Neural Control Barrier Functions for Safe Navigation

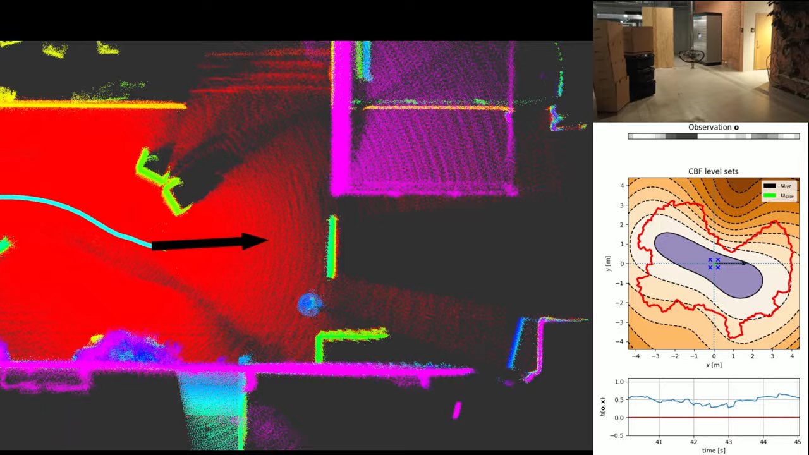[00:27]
A slice of the safe set at the current velocity is shown in purple on the right.